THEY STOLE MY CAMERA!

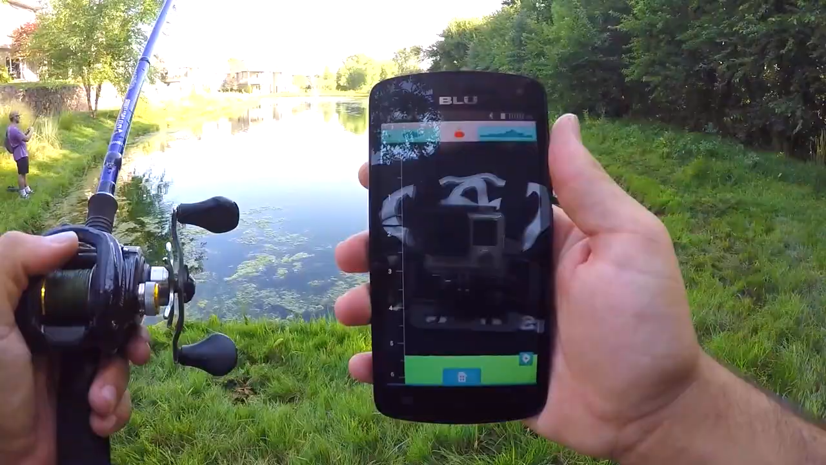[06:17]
It looks like it's about 5 1⁄2 feet deep, maybe. Looks like the water temperature is 80 degrees. Oh, there's a fish.